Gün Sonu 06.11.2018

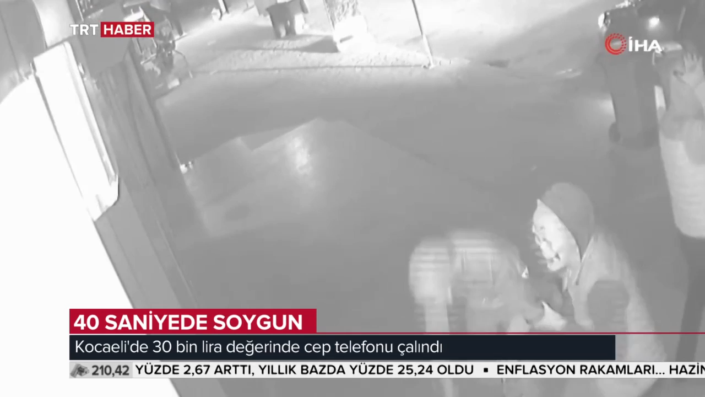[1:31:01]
Soygun anları saniye saniye güvenlik kameralarına yansıdı. Gece saat 3 sıraları Leyla Atakan Caddesi'ne plakası belirlenemeyen bir otomobille gelen 3 maskeli 4 kişi iş yerinin camlarını kaldırım taşlarıyla kırarak içeri girdi.
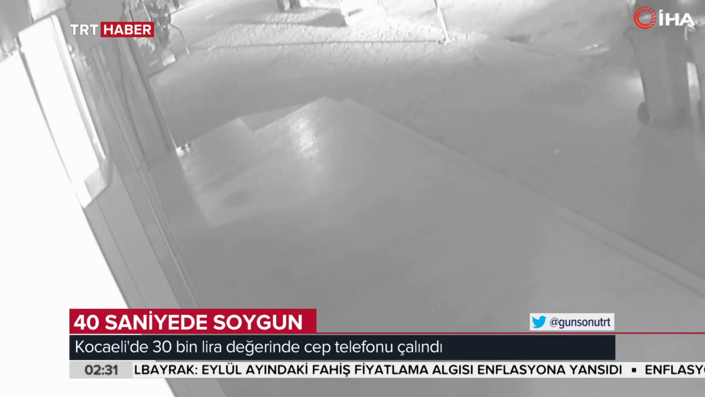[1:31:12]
Tezgah ve çekmecelerde bulunan 12 cep telefonunu ve
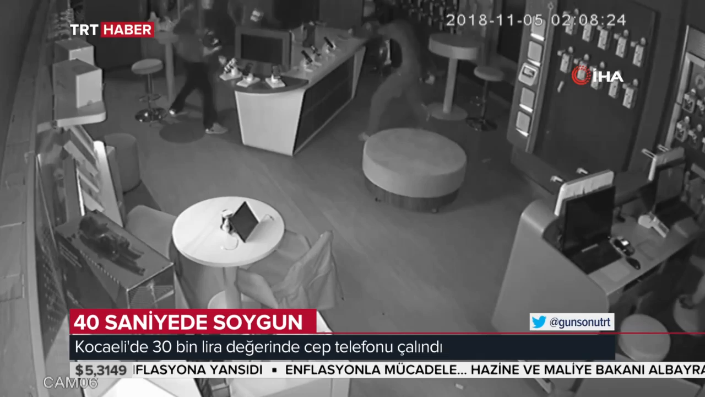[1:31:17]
kasadaki 350 lirayı çalan şüpheliler girdikleri yerden kaçtılar. Kepenk kapalı.